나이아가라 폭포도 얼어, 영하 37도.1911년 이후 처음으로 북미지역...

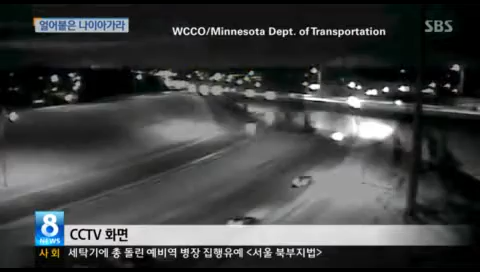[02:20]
영하 37도로 미 전역에서 최저기온을 기록한 미네소타에선 빙판에 미끄러진 차량이 12미터 고가 아래로 떨어지는 모습이 포착되기도 했습니다.